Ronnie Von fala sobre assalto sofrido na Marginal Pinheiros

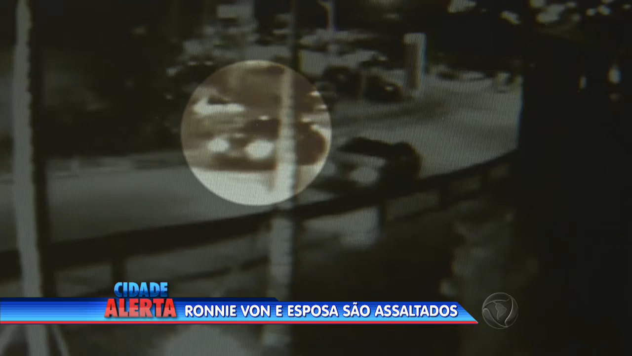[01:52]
No outro está o apresentador Ronifon com a esposa. Por este outro ângulo, você vê que quase na esquina, os bandidos aceleram pra fechar a pista, descer do carro e anunciar o assalto.